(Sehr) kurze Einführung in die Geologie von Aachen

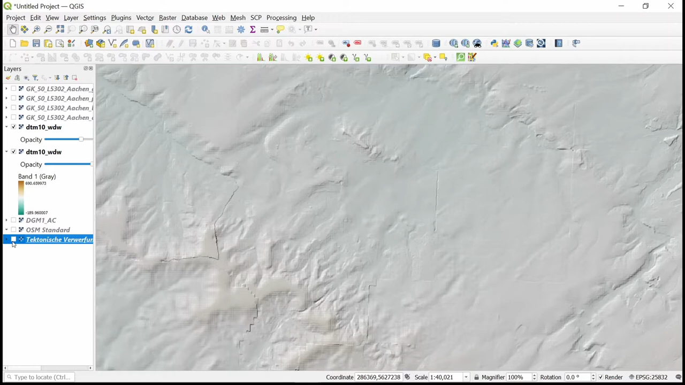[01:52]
der Lusberg und hier oben der Aachener Wald. Und jetzt schalten wir dazu mal die geologische Karte. Und dann sieht man, dass der Untergrund in Aachen in zwei große Gruppen gegliedert werden kann.
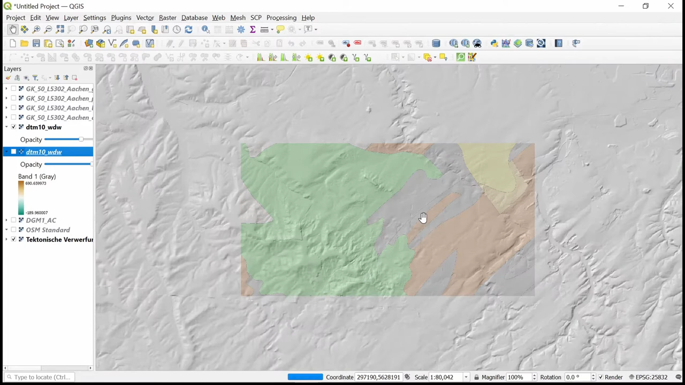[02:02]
Wir haben ja einerseits etwas, was so schmal gestreift ist. Das sind Schichten, die sind sehr steil gestellt. Fast senkrecht. Das sind die alten Gesteine. Das ist das sogenannte Grundgebirge. Das sind Gesteine. Sie sind 300 bis 400 Millionen Jahre alt. Und bei einer Gebirgsbildung, der sogenannten Varistischen Gebirgsbildung, dazu komme ich gleich nochmal, sehr stark verfaltet worden.